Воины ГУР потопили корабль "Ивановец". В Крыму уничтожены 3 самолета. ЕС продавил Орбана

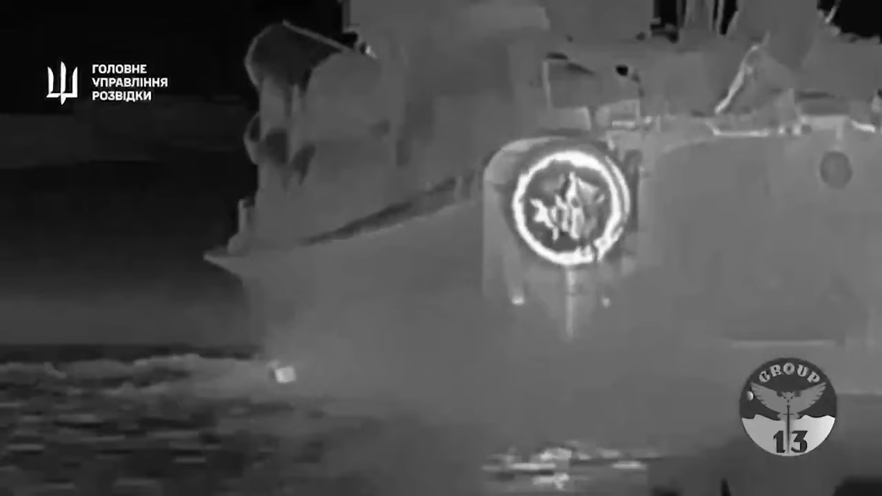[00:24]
корабль дал крен на корму и отправился на поиски крейсера «Москва».